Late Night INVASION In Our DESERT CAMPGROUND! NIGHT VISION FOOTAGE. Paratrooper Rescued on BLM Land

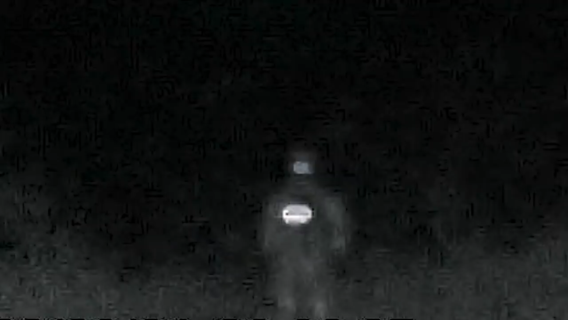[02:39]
This is the first image that we got. When we looked at the dude through the night vision, we were even more alarmed.
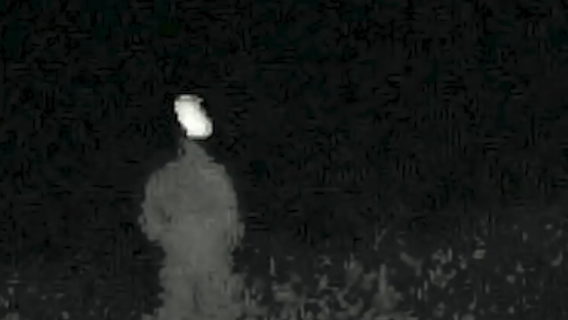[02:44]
In night vision, it looks like a dude in a big space suit was standing right over there. We can see that he's got a beacon on his helmet that goes from white to green to red.